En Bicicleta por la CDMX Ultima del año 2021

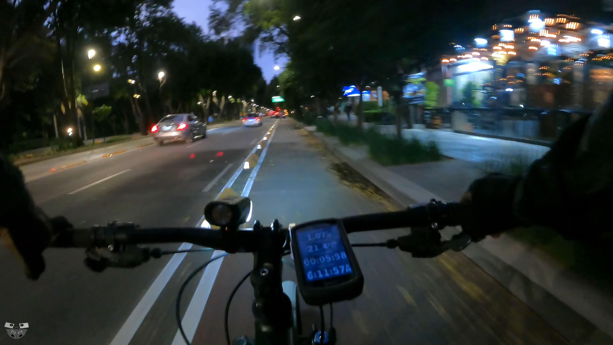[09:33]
Insurgentes, hora Ross, hora pico, como se le conoce en México. 6 de la tarde. Y todo sereno.